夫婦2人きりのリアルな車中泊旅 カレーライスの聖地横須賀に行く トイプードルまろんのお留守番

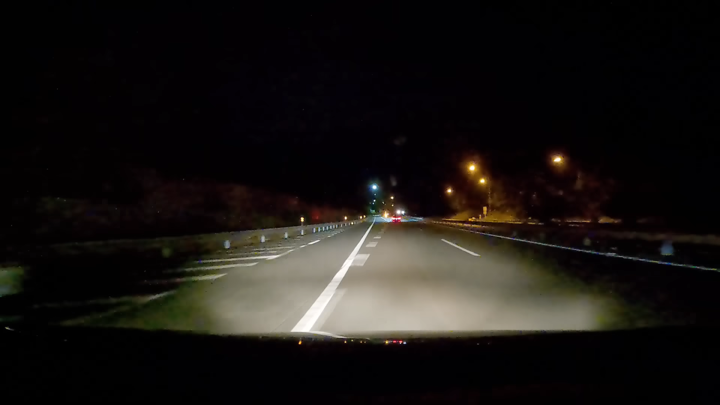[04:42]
はい横須賀パーキングエリア入りますはい横須賀パーキングエリアに着きました今日はこちらで休みたいと思います